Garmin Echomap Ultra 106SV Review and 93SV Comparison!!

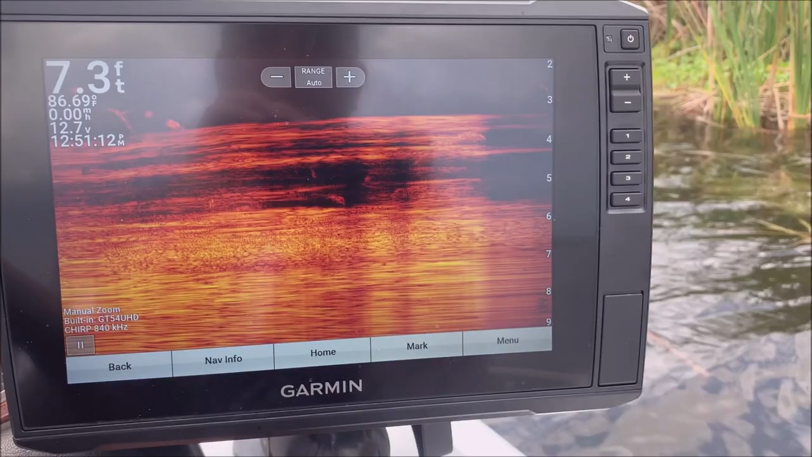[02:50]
On screen: depth 7.3 ft, water 86.69°F, speed 0.00 mph
anytime you are sitting still you know the sonar picture is not going to look great so
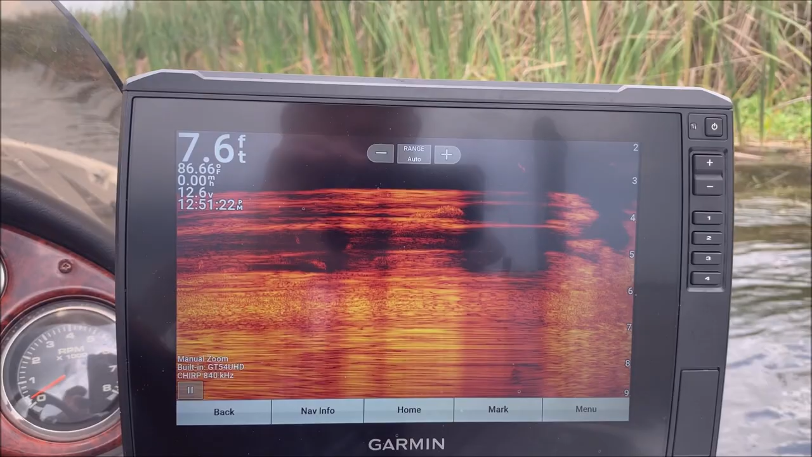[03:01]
On screen: depth 7.6 ft, water 86.66°F, speed 0.00 mph
I'll just idle along a little and there you see it starts to clear up
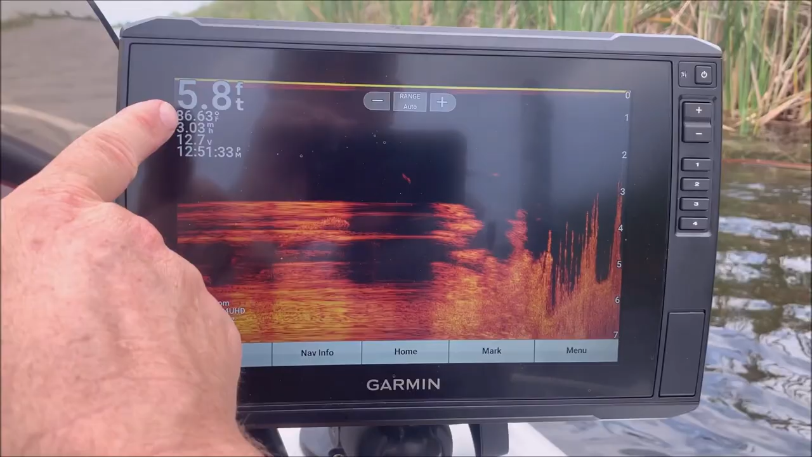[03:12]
On screen: depth 5.8 ft, water 86.63°F
and obviously I'm in pretty shallow water too about six feet and I'm in a
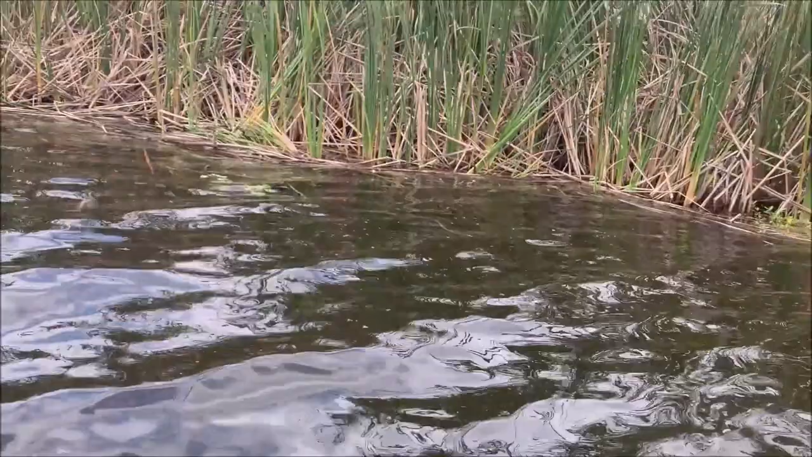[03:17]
lot you know I'm in Florida so there's weeds and grass everywhere I've got the side
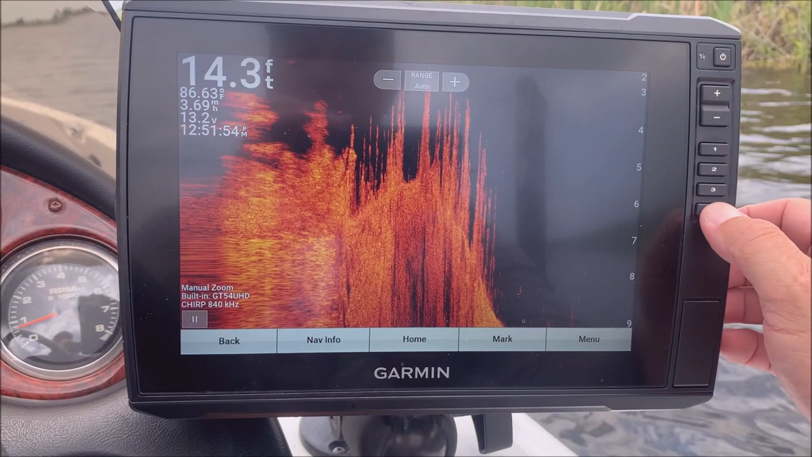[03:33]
On screen: depth 14.3 ft, water 86.63°F
scan which I'll show you now or the side view that Garmin calls it saved as my number four preset so that's what it looks like
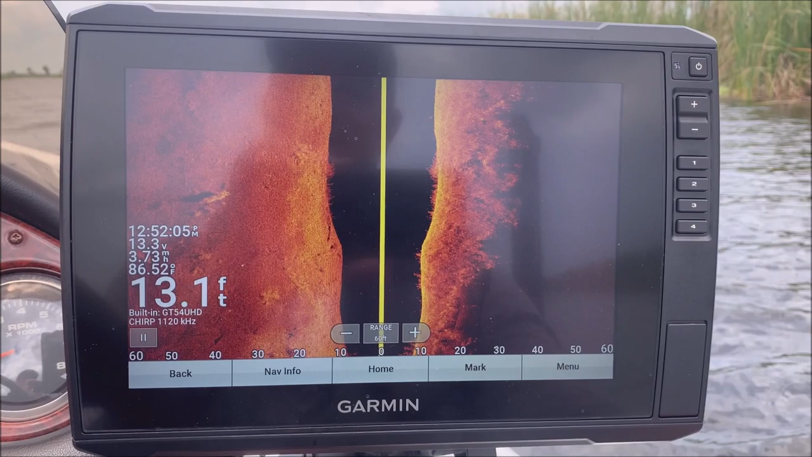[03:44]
On screen: depth 13.1 ft, water 86.52°F
the resolution on this 106 is also higher than on the 93 so I definitely notice that I see a lot more stuff maybe not a lot
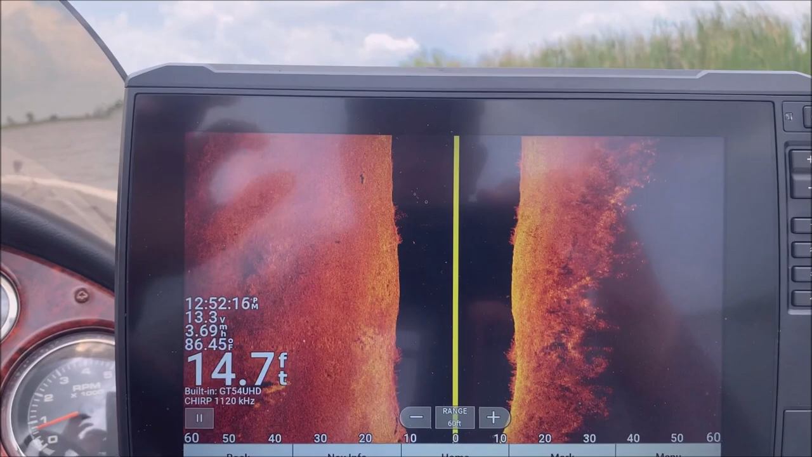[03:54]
On screen: depth 14.7 ft, water 86.45°F
more but I see more more things like this this right here that fish right there and
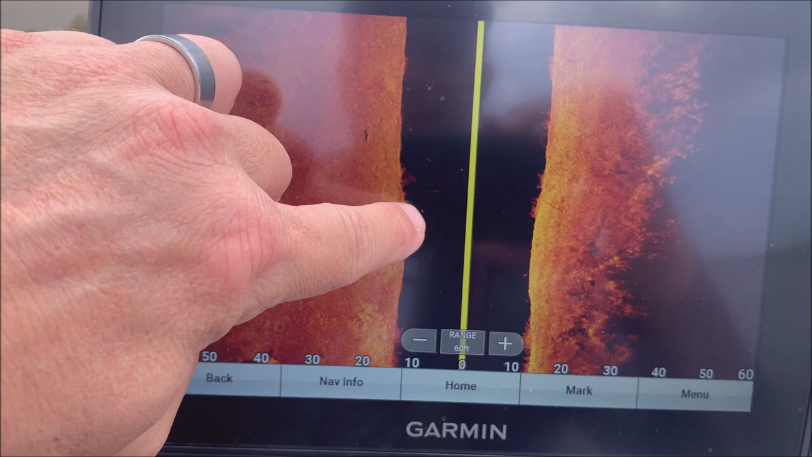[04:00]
you know I may not have seen that on that 93 just because the the resolution and target separation is not quite as good as on this unit so that's the side view right there
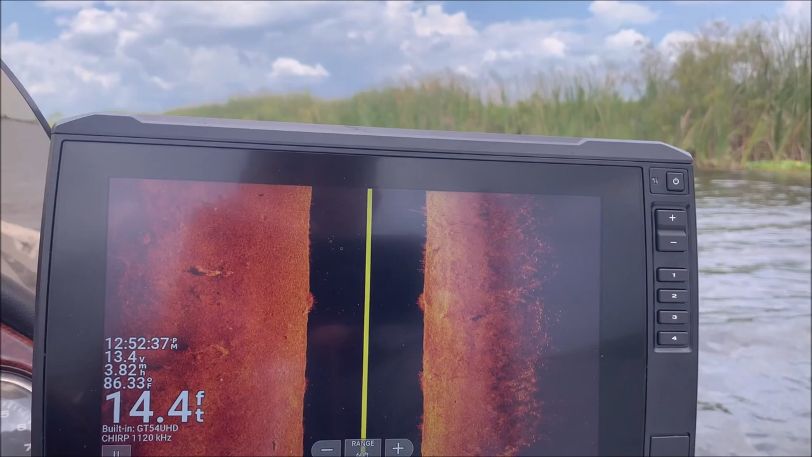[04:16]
On screen: depth 14.4 ft, water 86.33°F
try to shut down some of that noise again
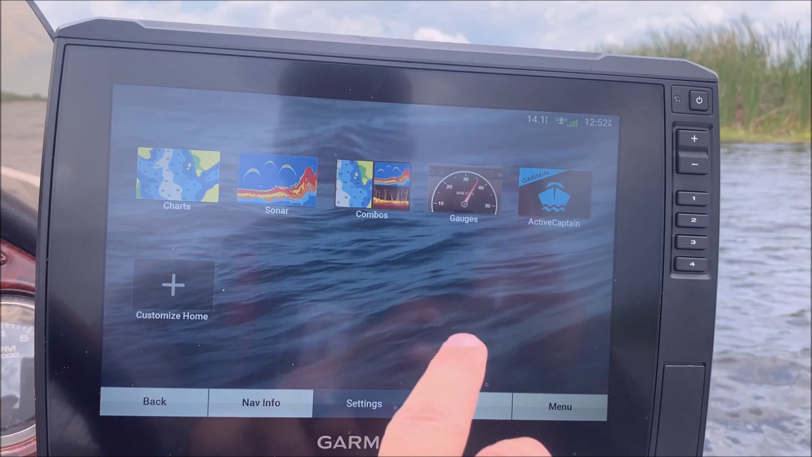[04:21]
you have your typical combinations like so
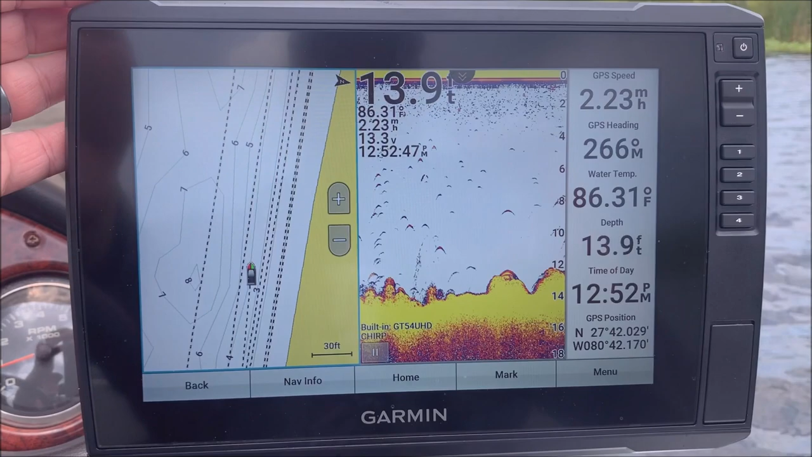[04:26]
On screen: depth 13.9 ft, water 86.31°F
and you can set those how you know however you like
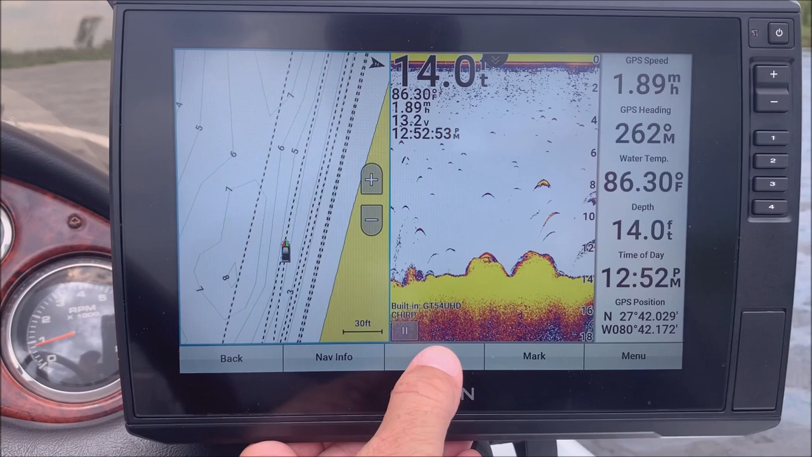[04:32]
On screen: depth 14.0 ft, water 86.30°F
pretty much any unit is going to have combo screens nowadays you can also hook up gauges to it via a NEMA